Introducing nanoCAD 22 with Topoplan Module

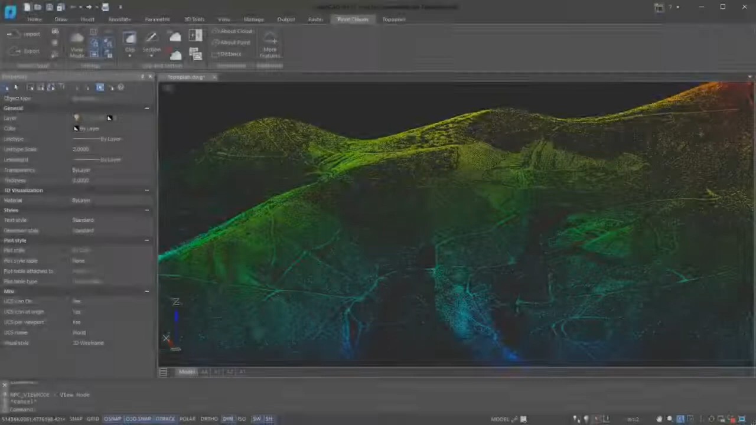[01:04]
A unique feature in this module allows you to explode point clouds into objects and then build a surface from them.